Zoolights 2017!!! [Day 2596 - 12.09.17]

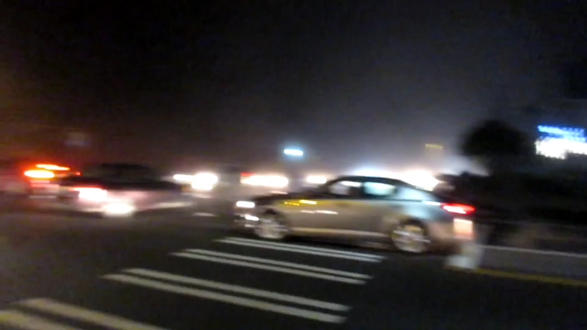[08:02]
this just happened oh look at them that is so adorable all this traffic all the way down there